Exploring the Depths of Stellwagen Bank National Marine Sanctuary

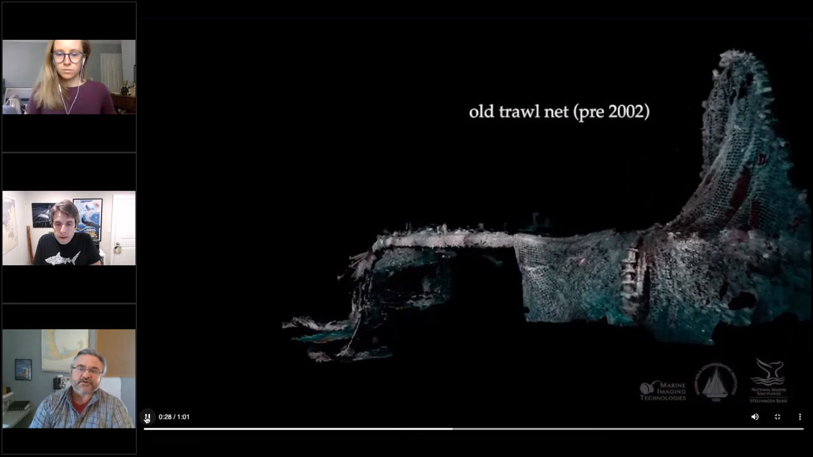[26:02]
You can see fishing nets that exist. And this is what it looks like today.
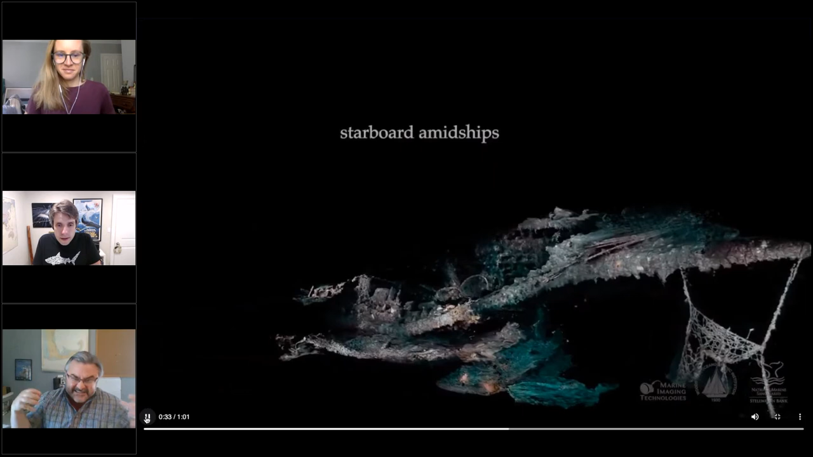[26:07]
Um, well, at least when we view that. And as we zoom in, start looking for artifacts.
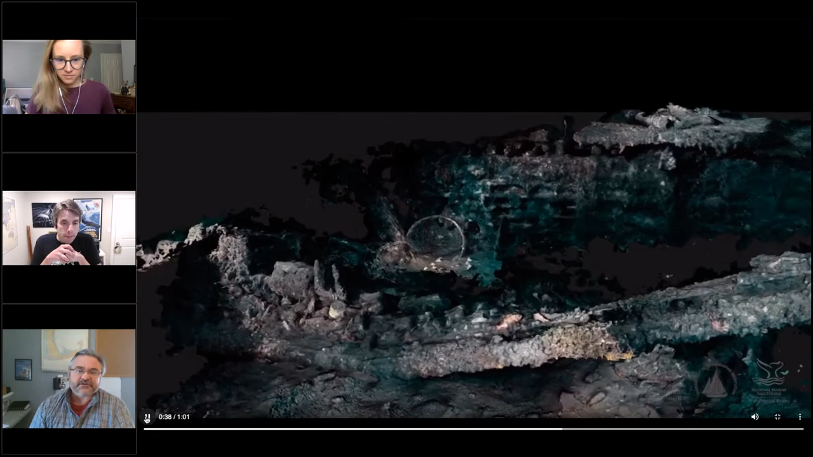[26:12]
This is what's great about being a maritime archeologist. You're an underwater detective. So what clues and what things can you find as we go through? And I'm going to actually ask Hannah, as we swoop back up to pause real quick, if you can.
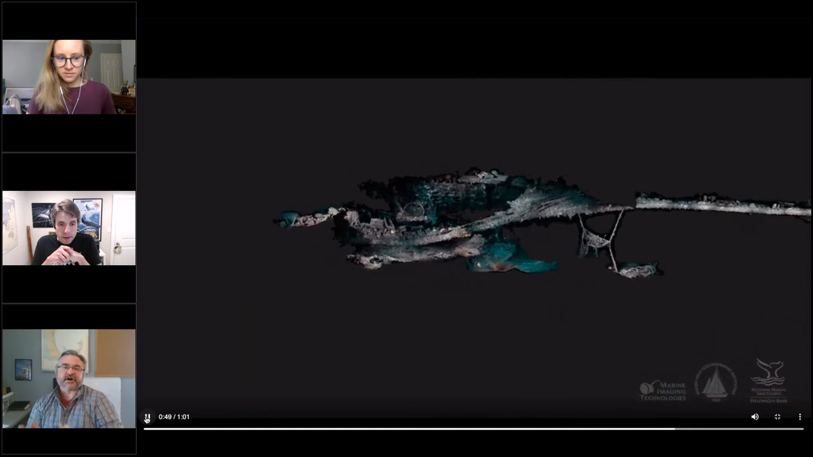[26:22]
Yep. I'm going to go back to 40 seconds. Yeah. In about 40 seconds, there's
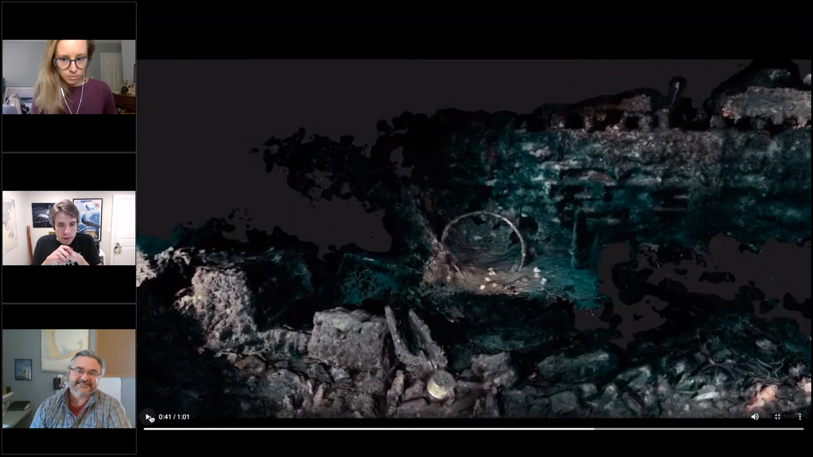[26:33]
there we go. That's perfect. So, um, I'd like everybody to kind of take a look and put on your underwater archeology hats. And what you're looking at is a site map.
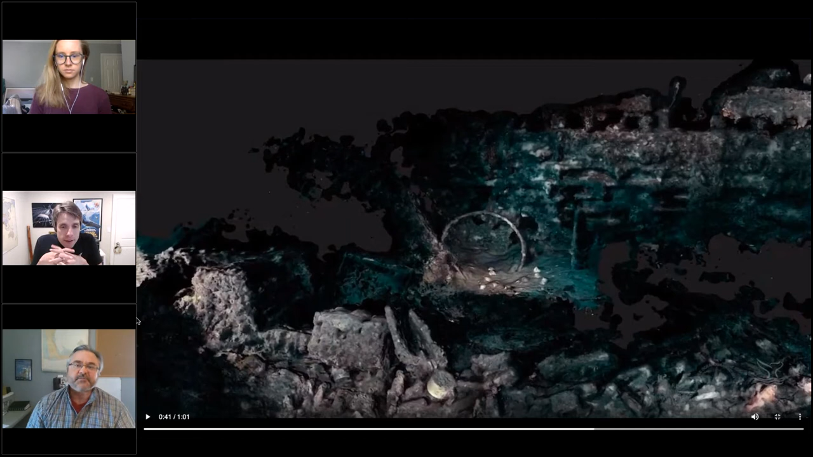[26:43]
And what is a site map? Well, it's a shipwreck. How can I best explain this? When you put together a shipwreck, you don't get to see everything at once when you're underwater because well, you're underwater and it's like looking through binoculars, but even, even smaller than that.